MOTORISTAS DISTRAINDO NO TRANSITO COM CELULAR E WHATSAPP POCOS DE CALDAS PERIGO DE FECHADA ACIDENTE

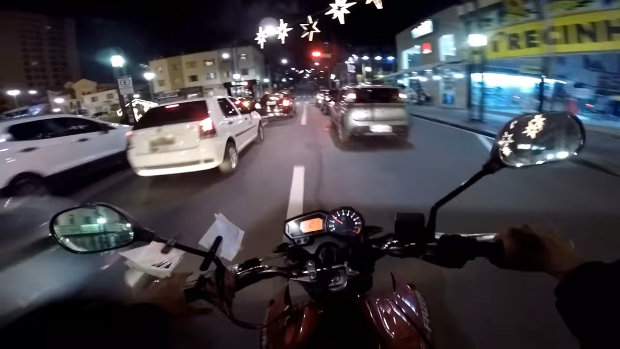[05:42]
É, esses aí são os flagrantes aí, tá vendo? Aí você fica parado aqui atrás do carro aqui, o cara vem e te prensa.
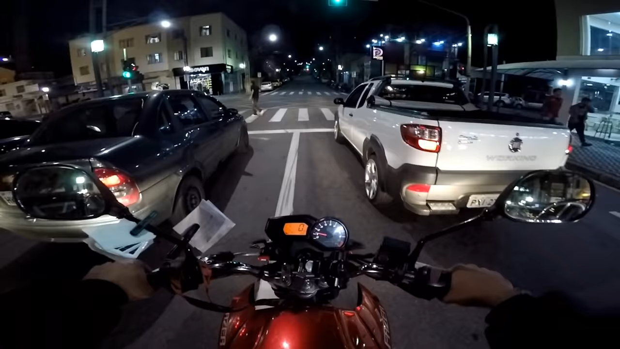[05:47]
Porque ele não vê que o trânsito parou. Quando vê, ele prensa você atrás do carro aí, ó.
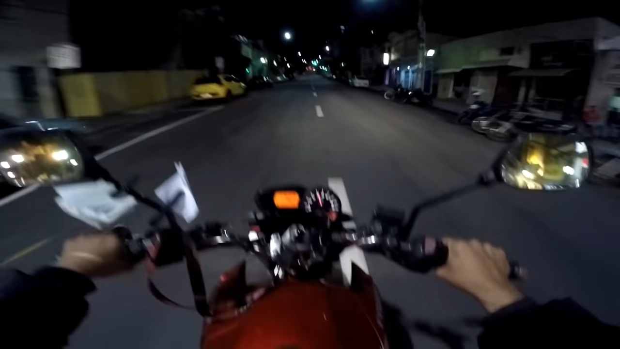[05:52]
Tem jeito não, tiozão. Tá feia a coisa, tio. O povo aqui dirige olhando o WhatsApp, maluco. Os policiais tá tudo alucinado aí. É, tio.
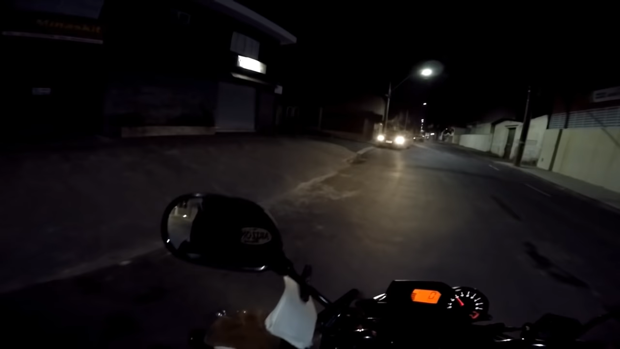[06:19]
Em plena avenida, na contramão. Vê se pode um negócio desse.
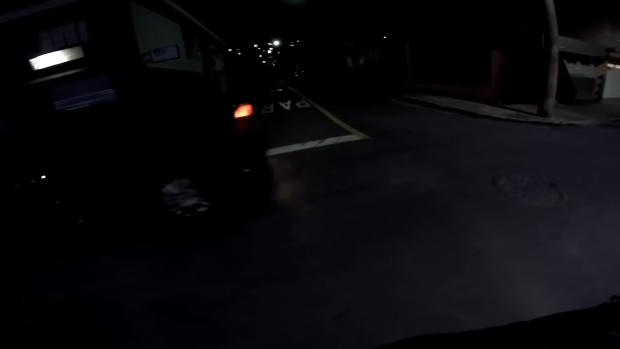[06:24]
É, tiozão, você tá pensando o quê?
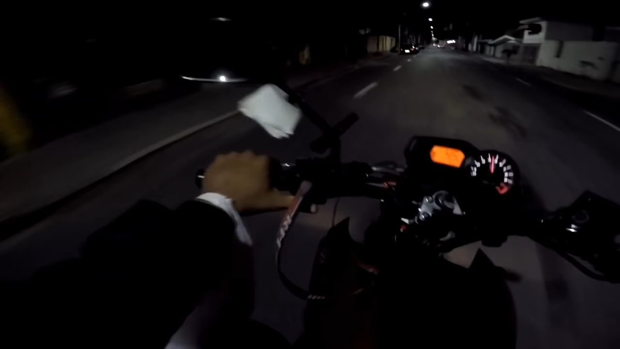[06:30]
Aí vem um motoqueiro, bate de frente aí, tio.
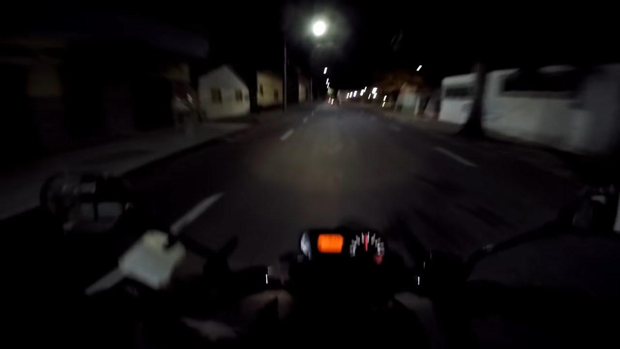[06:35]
É. Aqui é complicado, posto de calda. Não é fácil não, tio.
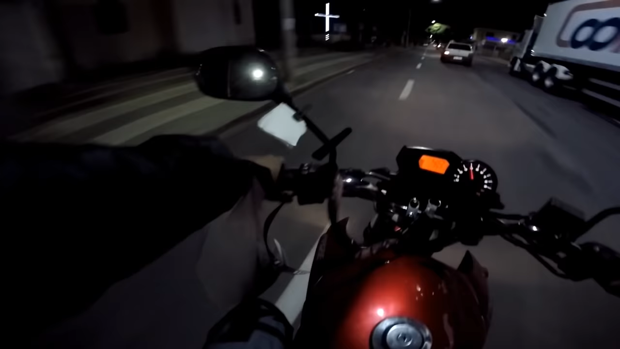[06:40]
Aí vem falar que, ah, mas mudou há pouco tempo, faz pouco tempo que a Nico Duarte virou contramão. Meu, não importa, cara. Tá tudo sinalizado aqui, o cara não sabe ver placa de trânsito, então. Outra coisa que tá acontecendo aqui, ó. O cara vai entrar pra esquerda, em vez dele ficar nessa faixa de cá, ele fica na de lá. Porque ele acha que aqui é contramão.